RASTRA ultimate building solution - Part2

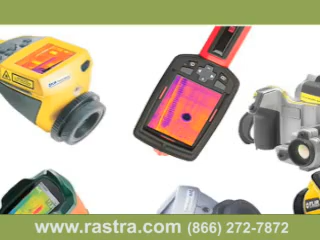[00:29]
Hasn't really affected the construction industry yet, but it's only a matter of time before we start to see buyers using this technology. It used to be that defects in the thermal barrier were invisible.
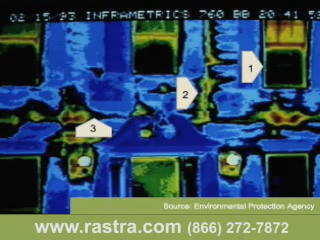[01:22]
This could be the result of double or triple studs or insulation that was just stuffed into a small opening. Number two represents an air leak at an interior wall intersection. Number three is the uninsulated floor sill, which is pretty standard. Number four is a heat register placed on the exterior wall that looks like it's heating as much of the outdoors as it is indoors. And number five shows light boxes that were framed out to support light fixtures.